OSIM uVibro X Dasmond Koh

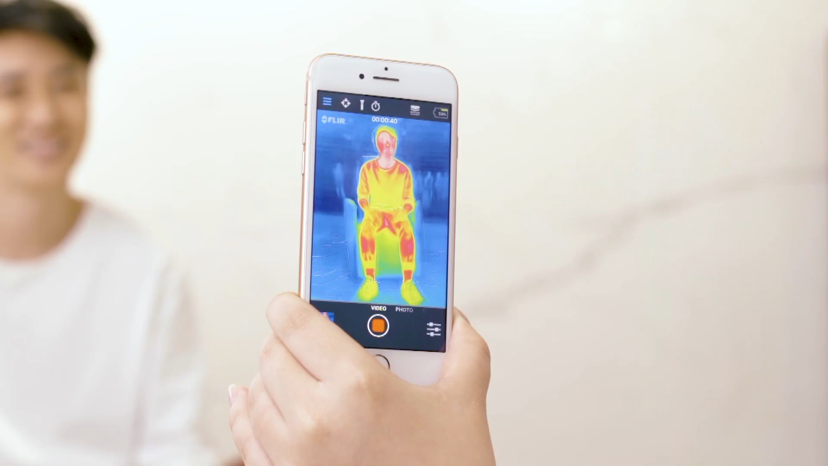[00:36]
显示红色的部位
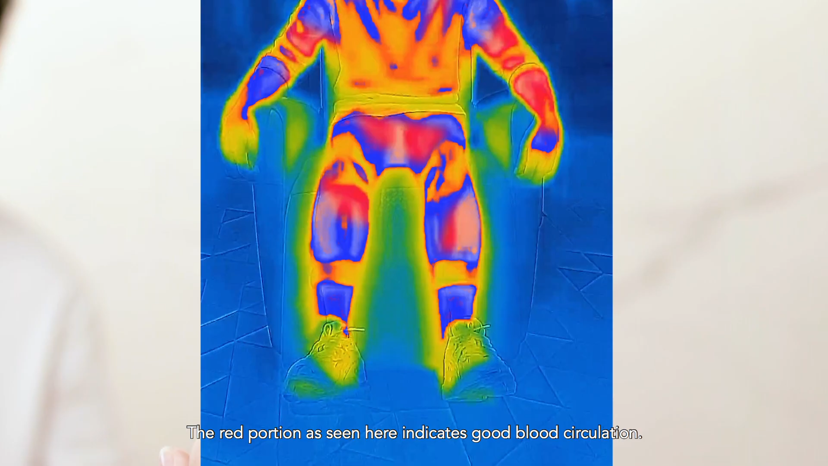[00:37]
代表血液循环良好蓝色的部位
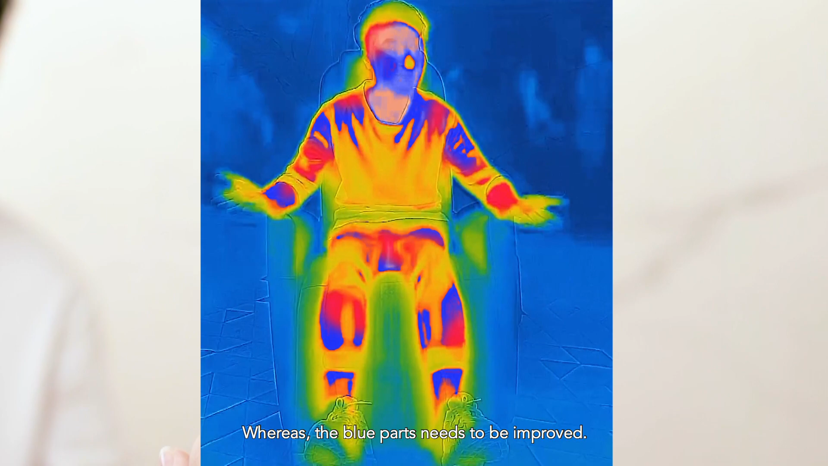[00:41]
表示不好其实坐在这个Ossim U-Vibro上感觉是蛮舒服的
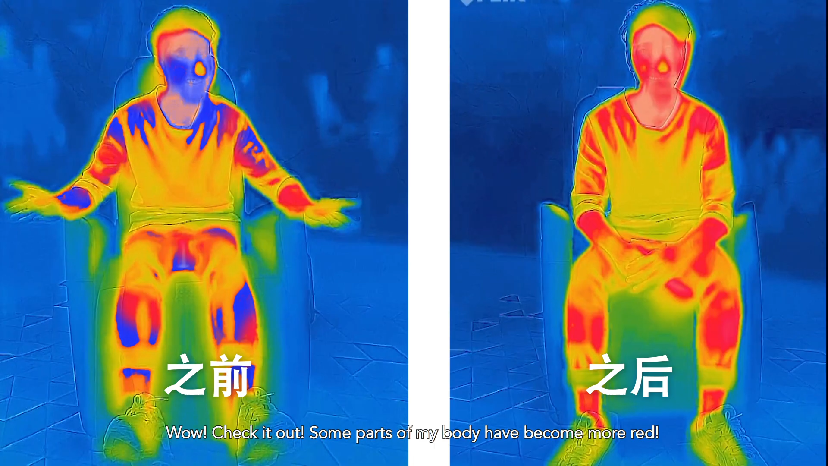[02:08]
身体的一些部位变得很红了我的血液循环真的有变好